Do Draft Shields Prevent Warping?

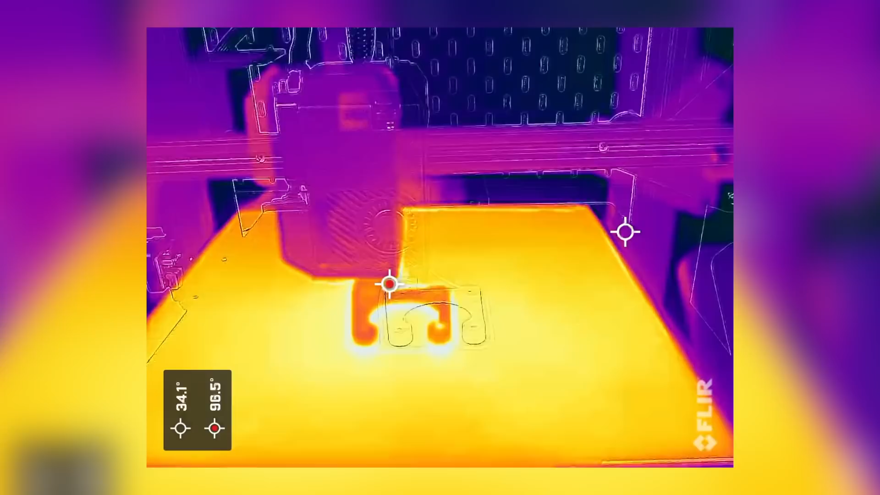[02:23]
and one thing that I found that was really interesting was just how hot the base of the part was butting up against the bed.
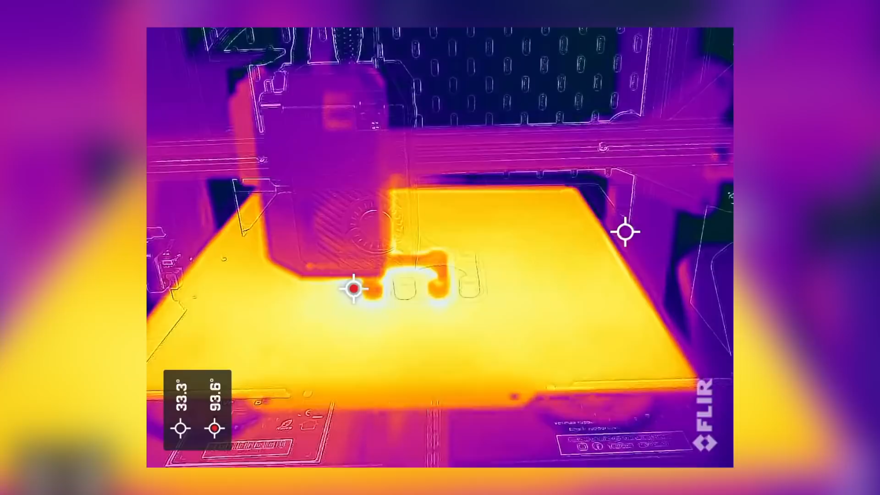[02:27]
Now, I expected it to be fairly warm, but it was as warm as filament that had just been extruded out of the nozzle just a few moments ago,
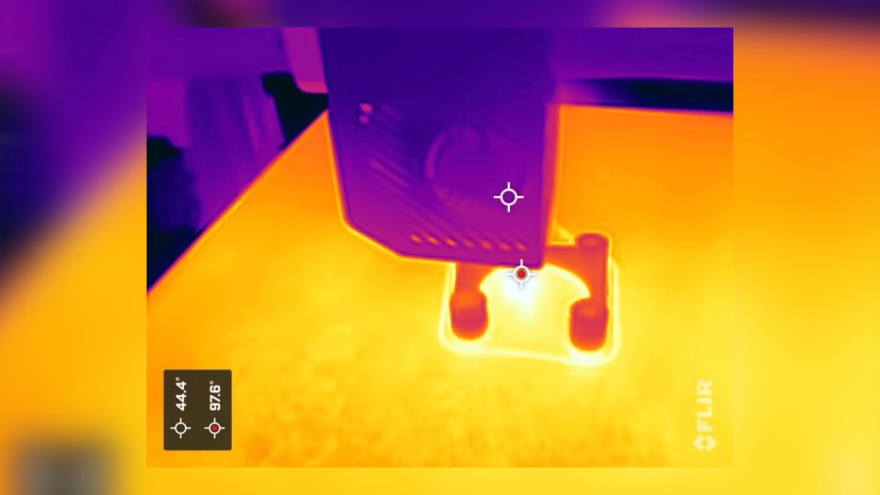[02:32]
and the parts ended up having a bit of elephant's foot on them,
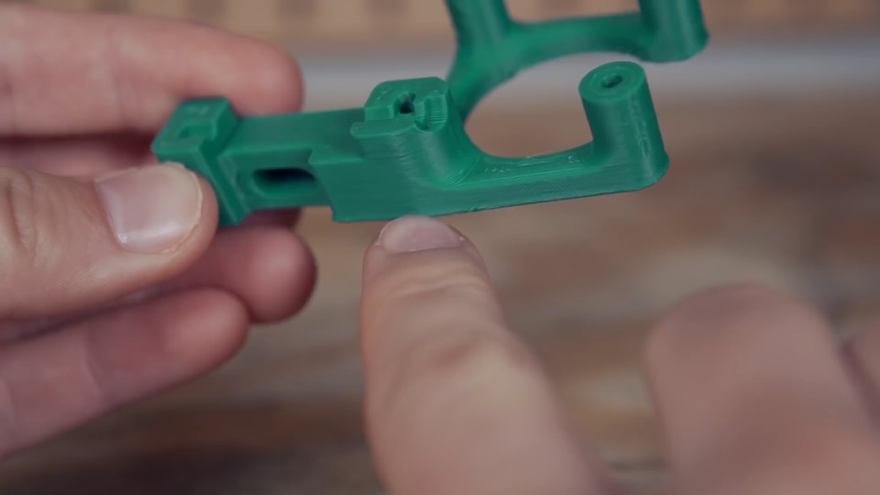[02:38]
and you can see the heat that is contributing to that elephant's foot by looking through the camera, which is something that I wasn't expecting to see and I just thought was pretty interesting. As for the part itself, other than that glowing base, the temperature throughout it was fairly uniform while it was printing,
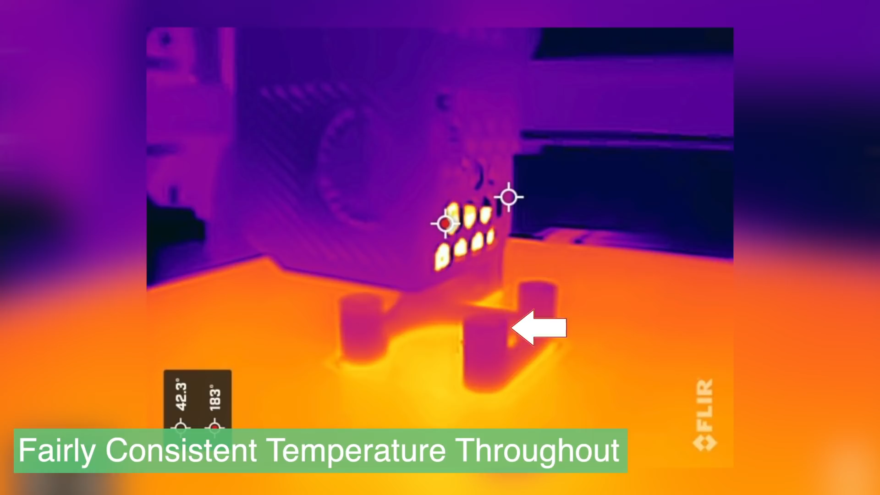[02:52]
which I believe is due to the fact that the part was not very tall, and that would also explain why in the past I've been able to print some small parts in ABS or ASA that are fairly flat without having an enclosure.
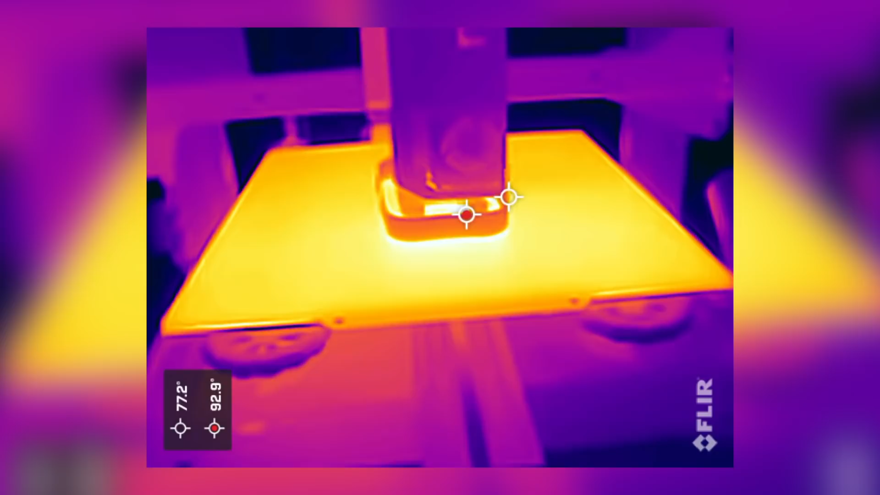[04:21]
That was until I took it over to the computer and put the photos side by side.
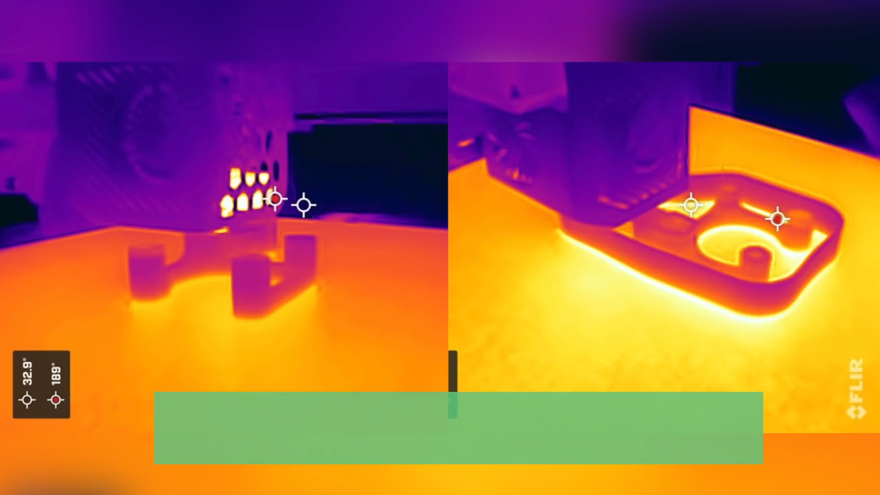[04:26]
With the two photos side by side, I could see the impact the draft shield had. Having the thermal camera set to the exact same range for all the prints,
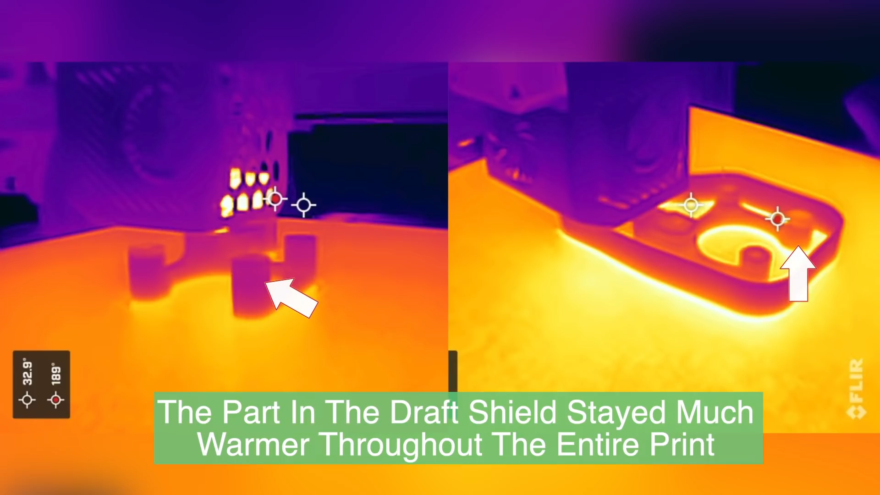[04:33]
the parts in the draft shield stayed much warmer throughout the entire print, which was pretty impressive to me.
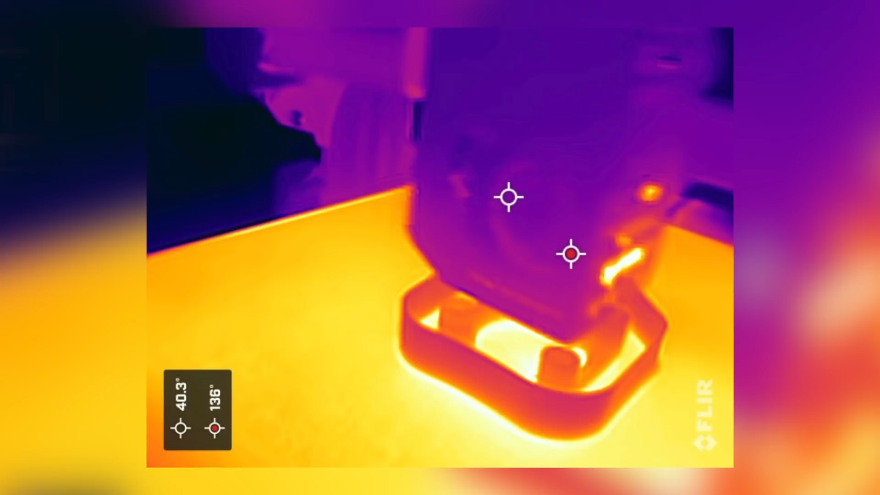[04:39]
Looking at the draft shield, you can see it's doing exactly what it's supposed to, as the outside of it is cooler, keeping some of the draft away from the part and the heated part is able to maintain some additional heat.
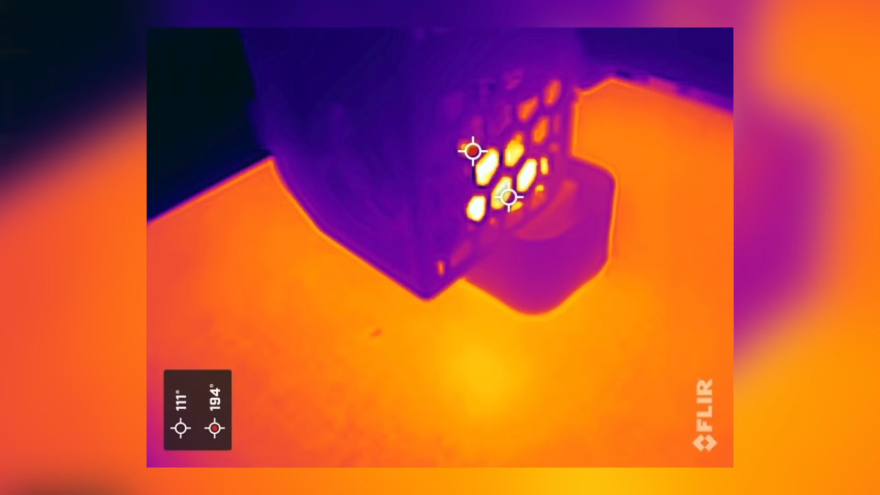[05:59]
But again, taking them side by side, I can definitely see that the cube stayed much warmer.
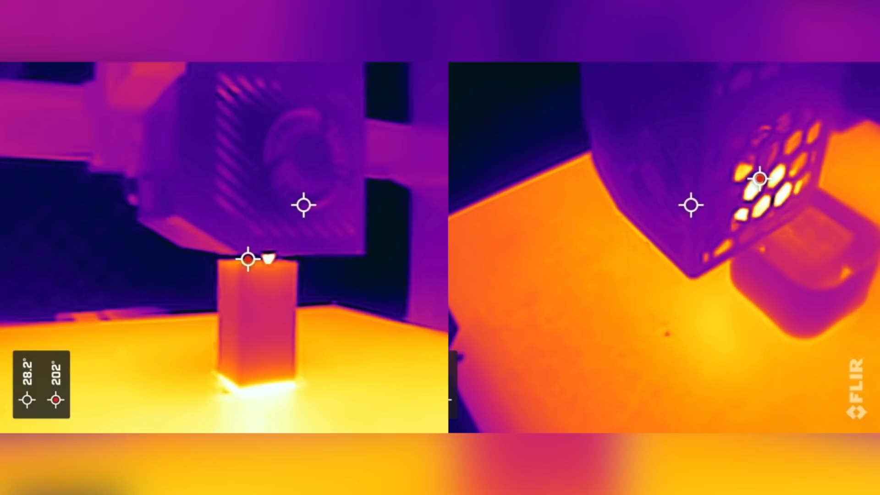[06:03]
And when I put them side by side, I can see a slight, slight bulge, maybe around the 15 millimeter mark,